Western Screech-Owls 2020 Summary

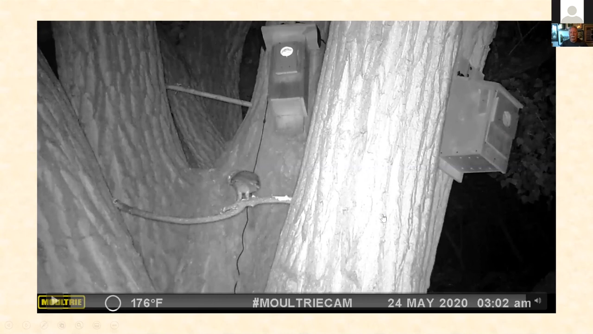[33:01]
uh here is uh one of the nighttime videos one of the 10-second clips from the trail cam is another uh night crawler that you can see dangling from the adult's mouth on the lower perch and you can see they don't mess around with small worms they're always these big things still wondering where in the world they live another
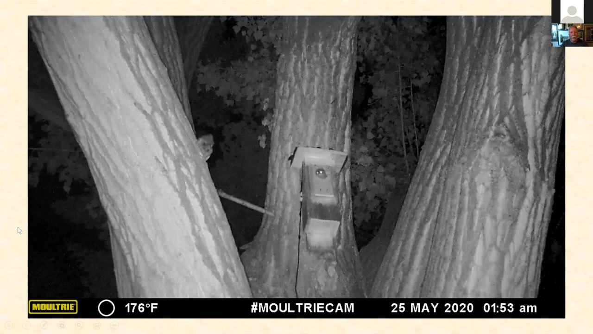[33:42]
okay oh here it is okay watch this one now this is where i'll play this twice because it's so funny so the adult is up on the box feeding the young whose head is sticking out now watch the young see the worm hanging in its mouth watch we call this video we've labeled this one slurp i'm gonna play it one more time
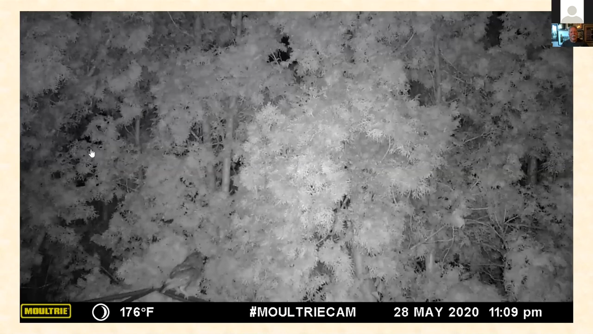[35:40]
uh i'm going to play this one twice as well if you see in the lower uh left is an adult with an earthworm and up in the very near the top and slightly right of center you can see some eye shine of one of the young birds i'll play it twice you can watch this worm delivery and the start button see that worm i'll play it one more time again note the eye shine